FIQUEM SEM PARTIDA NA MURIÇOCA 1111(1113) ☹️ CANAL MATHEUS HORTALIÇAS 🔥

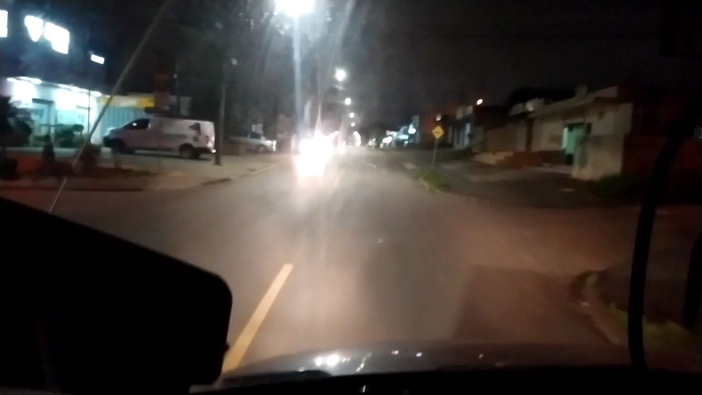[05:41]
Lá vai esse caminhão que tá encardido. Você não tá ligado. Aqui é massa, hein? Tem a galera, ó. Espetinha aí, foca.